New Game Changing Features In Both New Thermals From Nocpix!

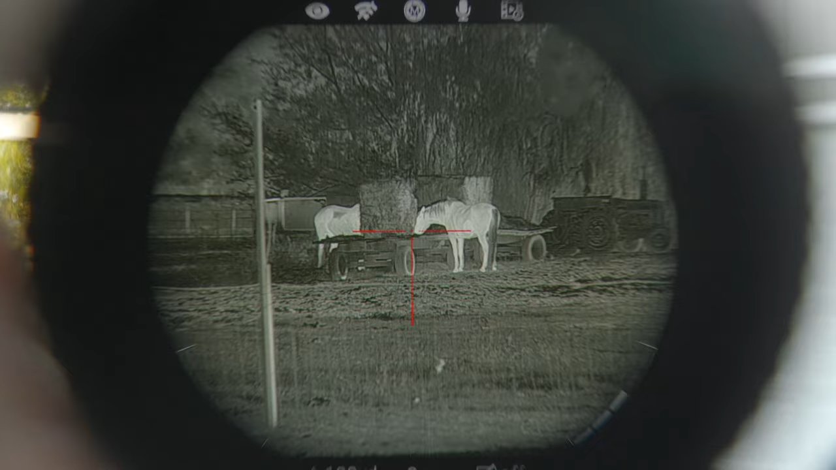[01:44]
So instead of zooming digitally, you're zooming optically and it magnifies the whole picture.
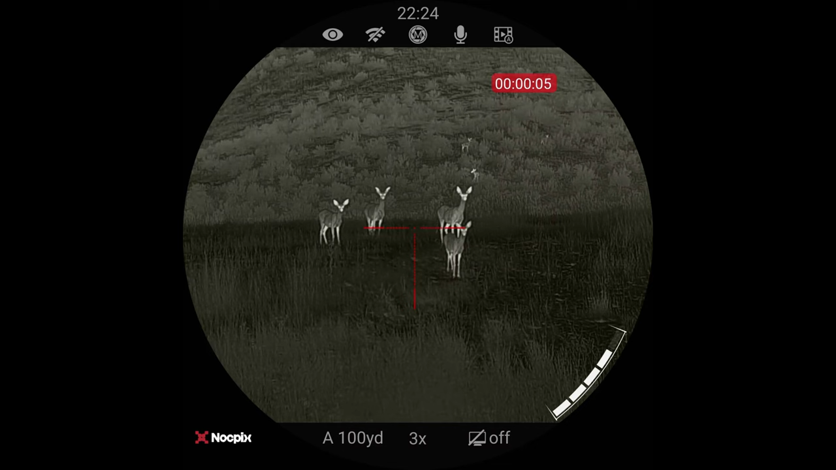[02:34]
The milikelvin, which is how sensitive the sensor is, is a net 15 or less, which is insane.
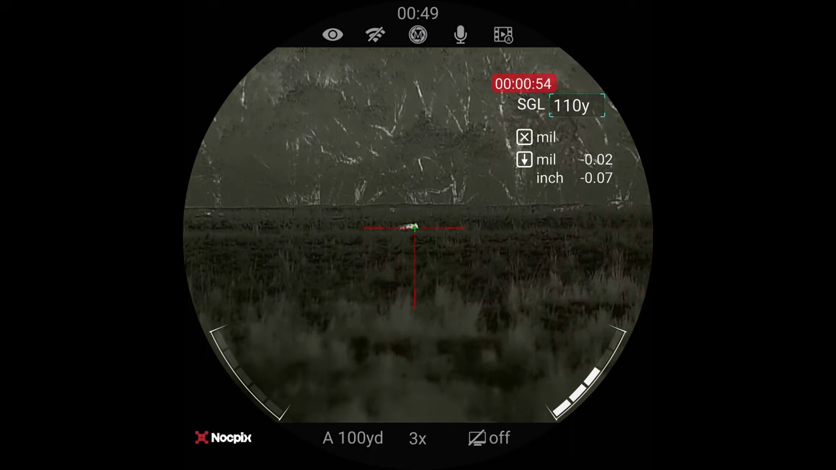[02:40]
That is so sensitive. So you're going to see a lot of detail, has a detection range of 2,600 meters. This has full ballistics in it. So you connect it to the knock picks app on your phone and you put in your BC, your velocity, your temperature, your altitude, your height over your scope over bore height, those numbers.
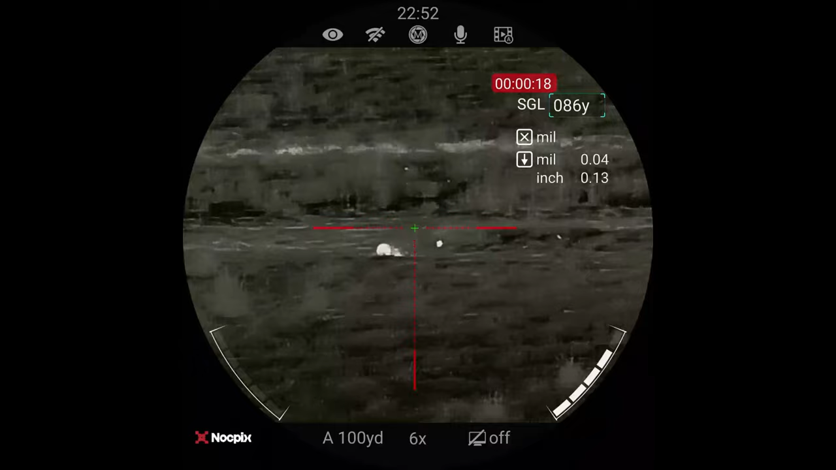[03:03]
And then when you range, this automatically drops down and gives you the dope. It actually moves your reticle down and allows you to shoot without having to even think. So it's really easy to use. This is your power button.
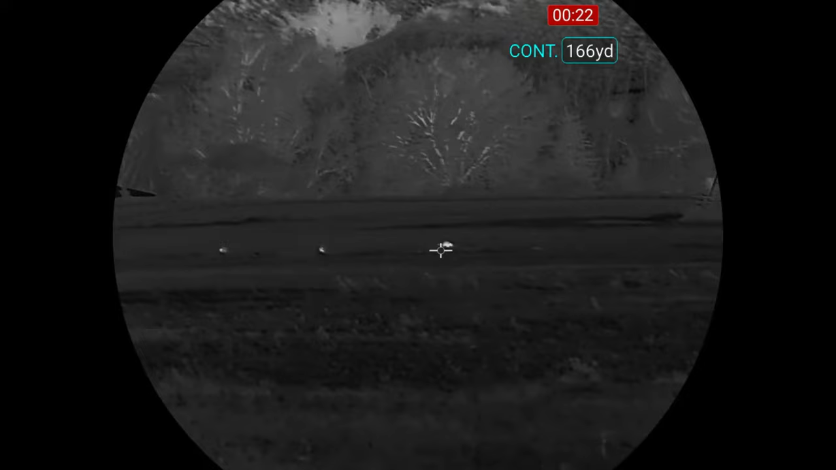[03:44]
So you can hold it down for continuous and it'll just continue to scan or you do a single.
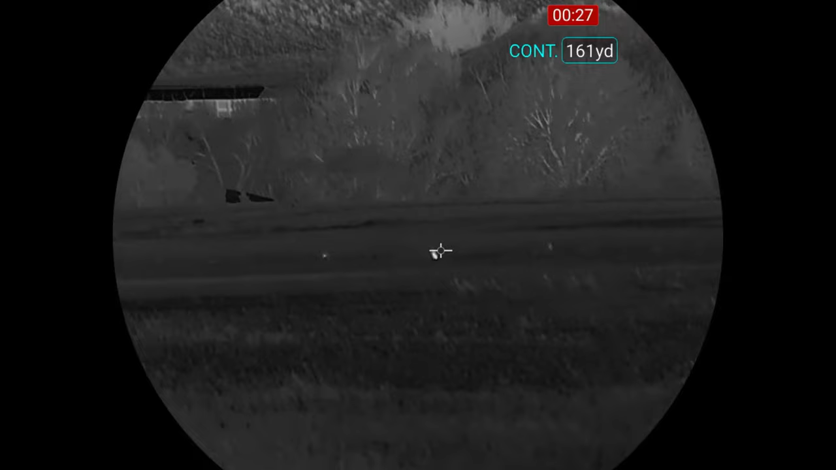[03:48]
Single does the ballistic calculation, gives you the crosshair where it belongs.
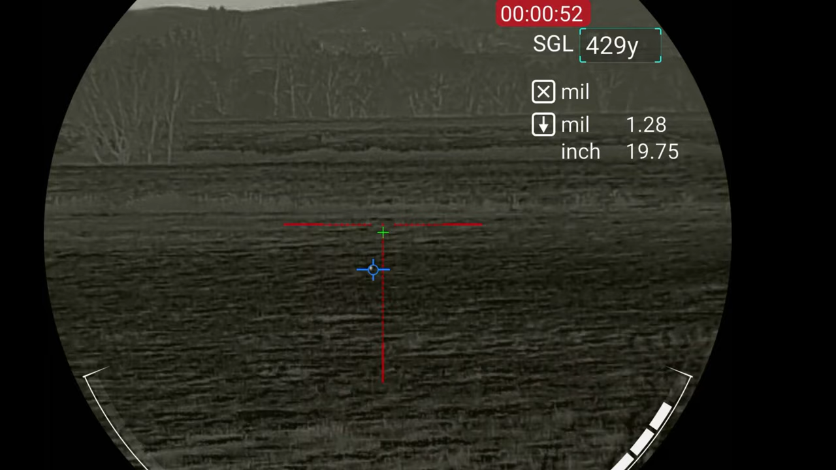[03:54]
This has digital zoom as well. So you can actually just turn this and it turns the digital zoom in and out.
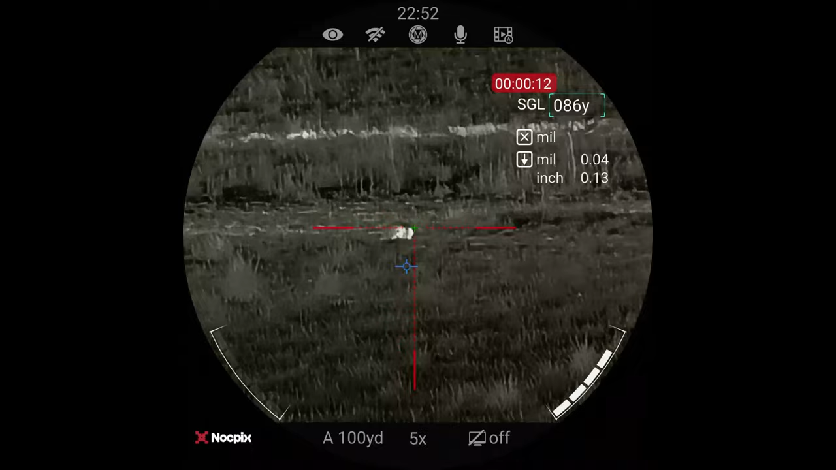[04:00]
It has multiple color palettes.
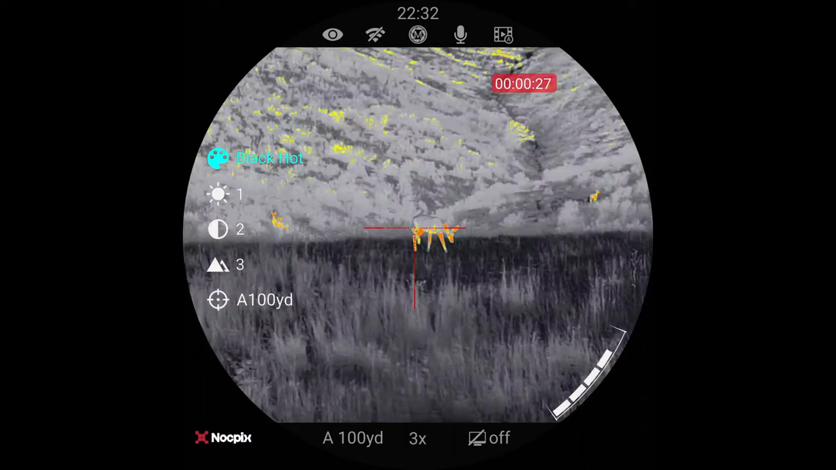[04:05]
It has multiple reticle options. Oh, the other really cool thing has an internal battery that you charge via USB-C.
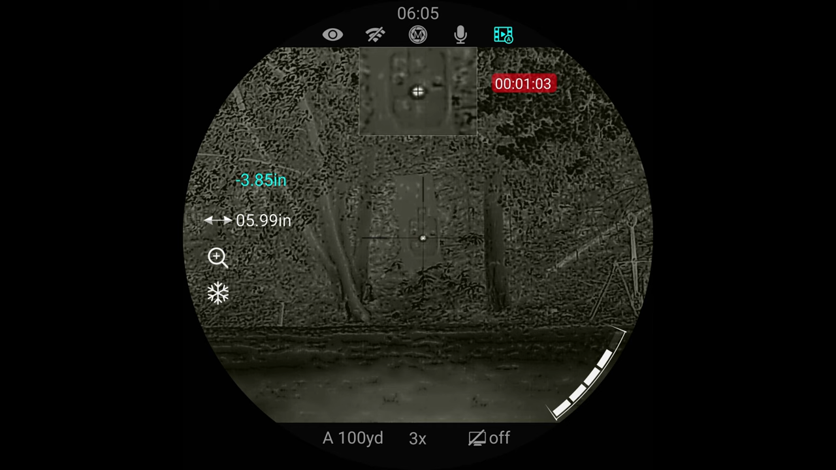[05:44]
It's quite easy to zero. I had no issues zeroing it at all. Uh, what else? Yeah, I shot some great groups with it.
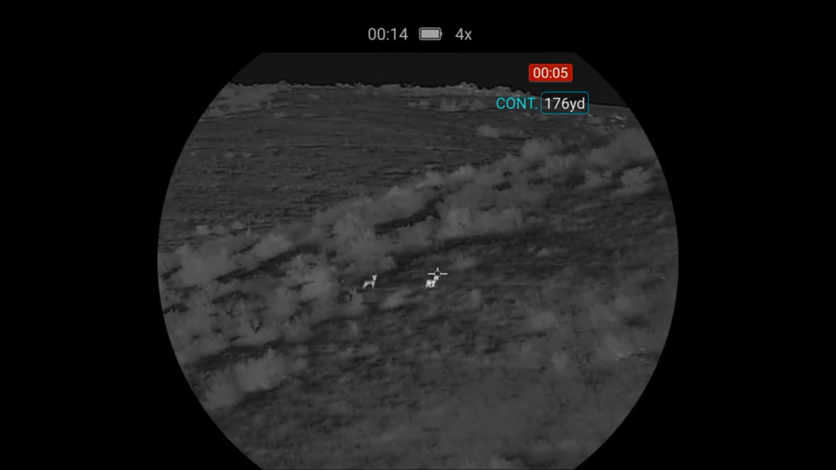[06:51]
It's really nice. It's really easy on your eye. Oh, they both also have the feature where you can change the color of, of the screen to be kind of like a sepia. So it's not so bright white. It's not nearly as hard on your vision at night, which I actually just keep it on that all the time.
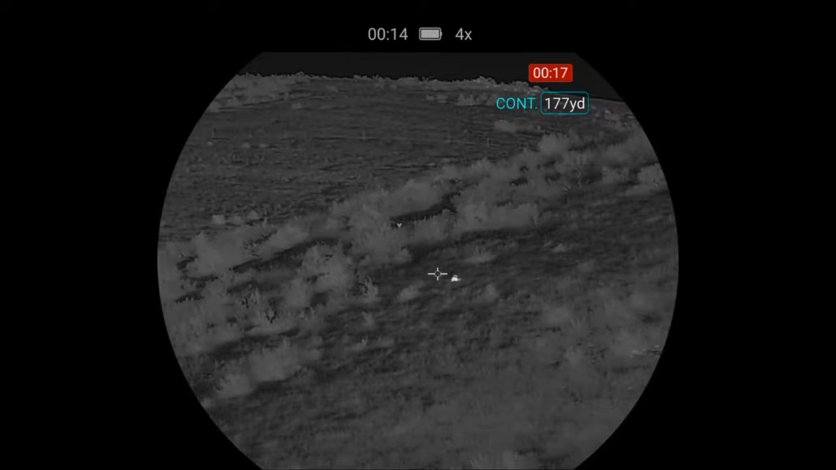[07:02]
It's a switch to turn it on and off, uh, along with all of the color palettes, uh, has so, so, oh, here's what I did not tell you.
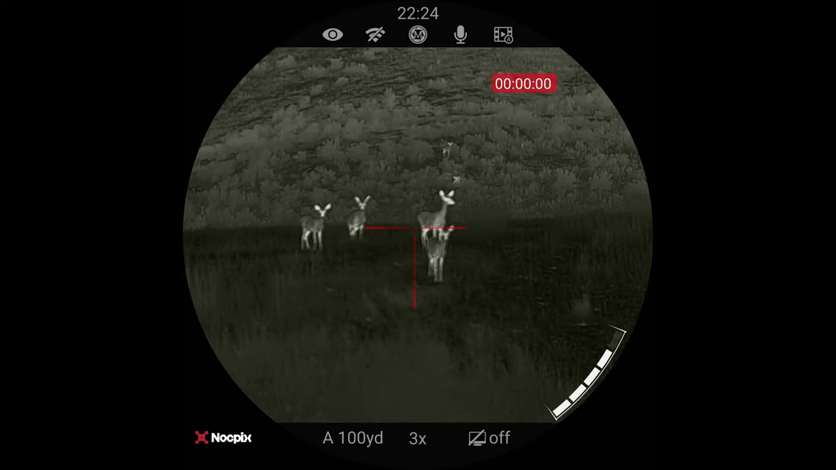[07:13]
This is a base magnification of three, which is absolutely my favorite base magnification. It gives you the ability to shoot close or long. It still has a decent field of view.